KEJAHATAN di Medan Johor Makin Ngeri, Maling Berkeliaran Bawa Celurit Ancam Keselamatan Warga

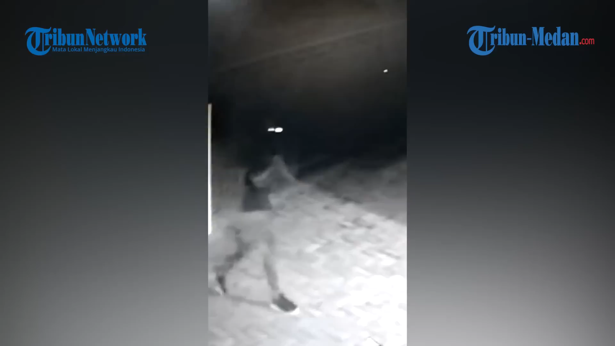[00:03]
jam 3 kurang 5 lah persisnya.
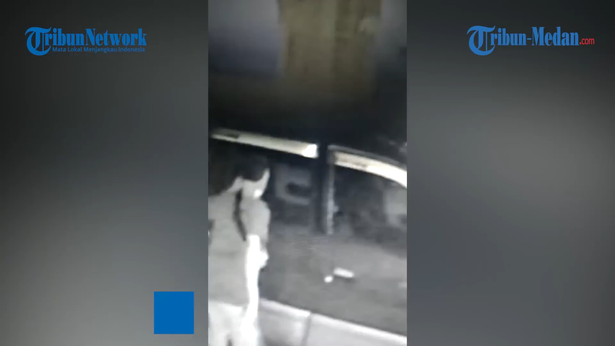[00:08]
Mm-hmm. Nah, tiba-tiba saya mendengar ada suara-suara waktu dia mencongkel jendela kami,
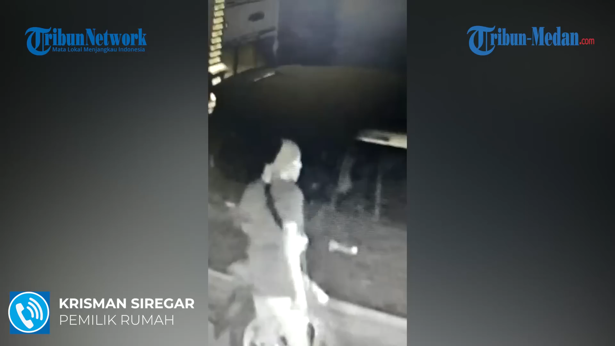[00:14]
kamar saya sendiri.
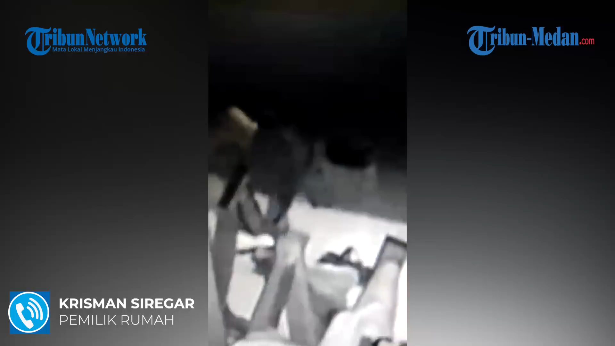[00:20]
Dan tiba-tiba ada tangan masuk ke jendela saya itu untuk
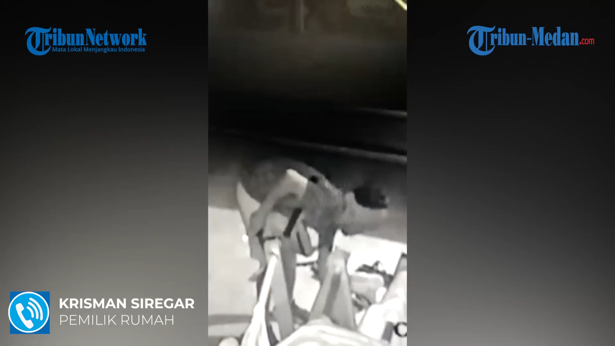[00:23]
menggeser apa namanya, seperti tirai jendela itu. Tiba-tiba saya lihat tangan itu,
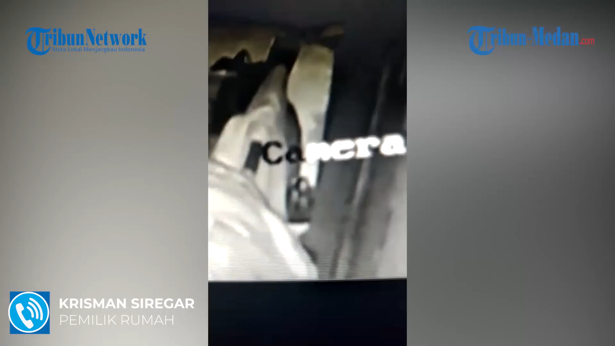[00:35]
dan saya memang tidak langsung teriak, tapi saya turun pelan-pelan, karena saya berpikir ini pasti pencuri, begitu.
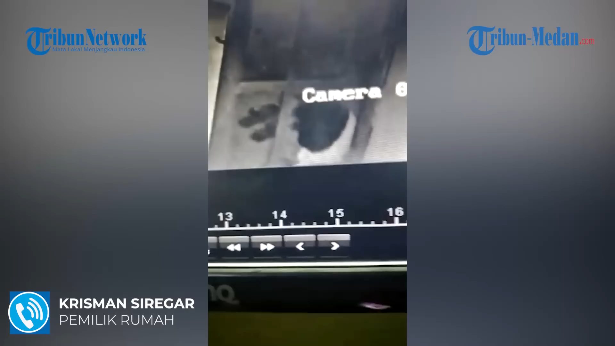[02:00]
Cuman yang saya perhatikan itu dia bawa celurit gitu. Ini itu lompat, kan, lompat pagar, Bang, masuk ya?
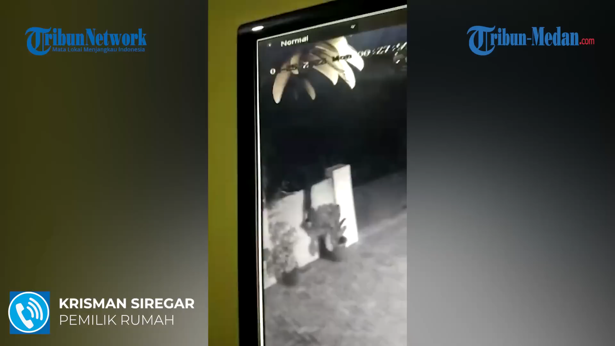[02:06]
Iya, lompat pagar dan keluar lompat pagar juga, ya. Nggak ada bawa apa-apa, ya?
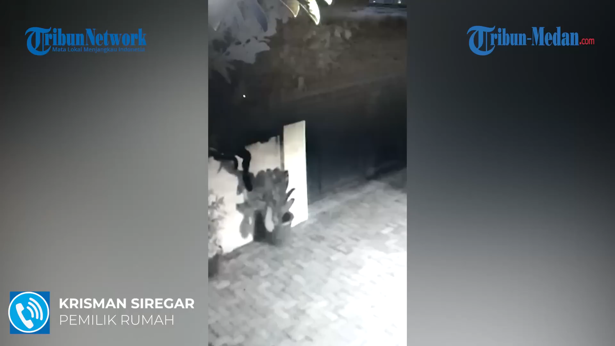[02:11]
Nggak ada bawa apa-apa. Setelah, Bang, ada nah, ini itu, Bang, ada buat laporan, Bang, ke polisi, Bang? Sejauh ini belum ada kita buat laporan. Belum ada, ya? Belum.